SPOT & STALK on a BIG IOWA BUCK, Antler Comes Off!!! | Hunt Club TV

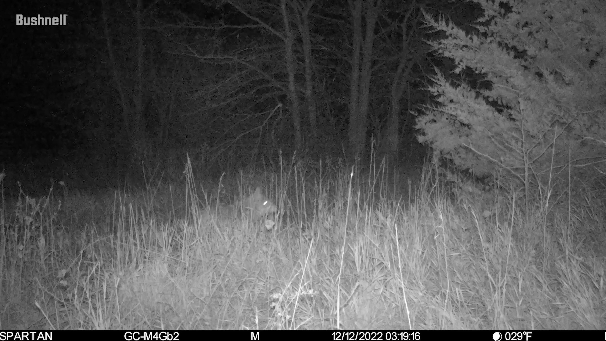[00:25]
We had a slammer of a deer show up on the Spartan that I put up about a month and a half ago,